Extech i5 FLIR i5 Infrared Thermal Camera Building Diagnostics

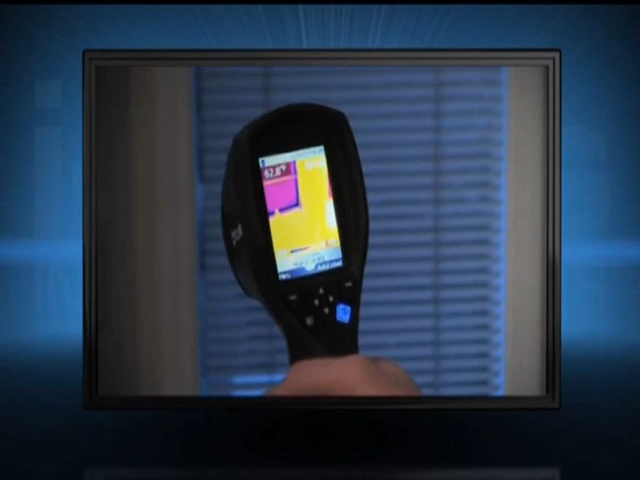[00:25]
moisture damage, electrical overloading, overheated equipment and other potential problems fast.